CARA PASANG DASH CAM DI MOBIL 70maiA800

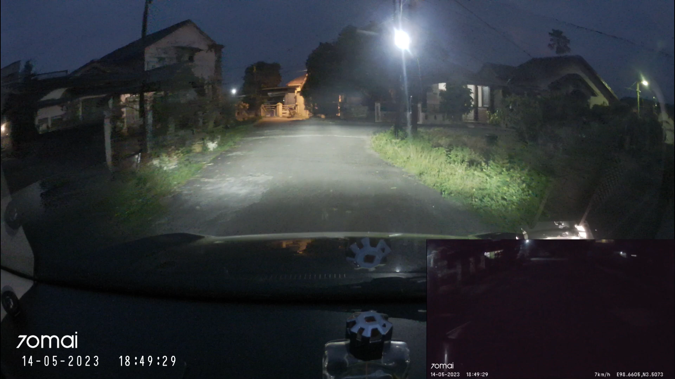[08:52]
Jadi yang perlu diketahui di sini ya teman-teman, kamera belakang saya ini kan agak gelap. Itu karena kaca film yang di belakang itu memang gelap dibuat. Dan di sini suaranya juga terekam jelas ya teman-teman. Jadi teman-teman sendirilah yang memberi nilai tentang kualitas videonya.